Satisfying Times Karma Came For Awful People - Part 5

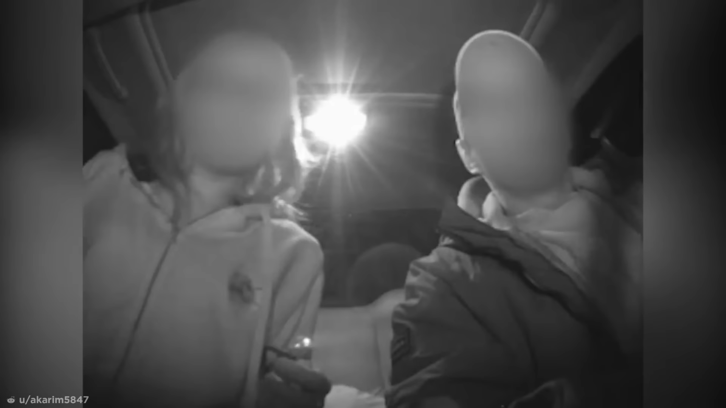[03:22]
When they find their steal of the night with both front doors conveniently unlocked, they quickly hop in and begin to drive away with ease. There's even a laptop in the back, so it seems their luck is running high. But things get tense when the couple realize they're being followed by a police car, and they're forced to skirt off down some side roads.
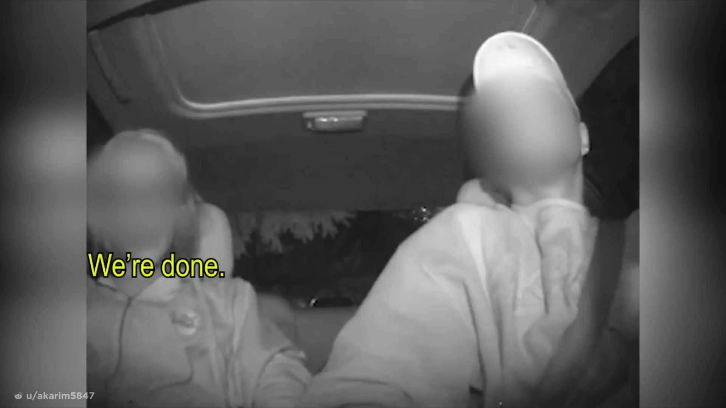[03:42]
They park up in a driveway and begin to panic as the cop pulls up behind them and approaches.
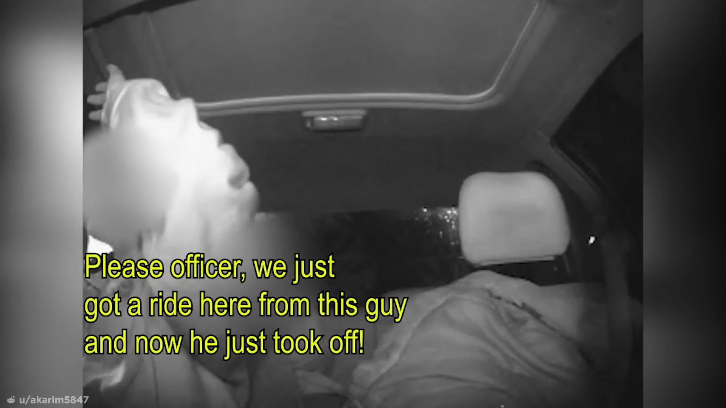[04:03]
Yeah, this is a stolen car, this is a bait car. We didn't know that car. Unfortunately for these bright young upstarts, we didn't know, sorry, won't hold up in court, seeing as the whole theft was caught on camera. Thief in the Family.
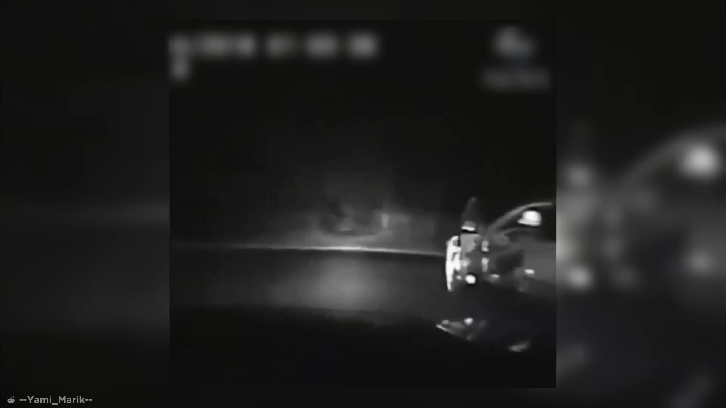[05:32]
well, I'll let the footage speak for itself. Isn't it a thing of beauty? The drunk driver was okay, but hopefully he learned that drunk driving and fleeing the cops is the wrong kind of multitasking.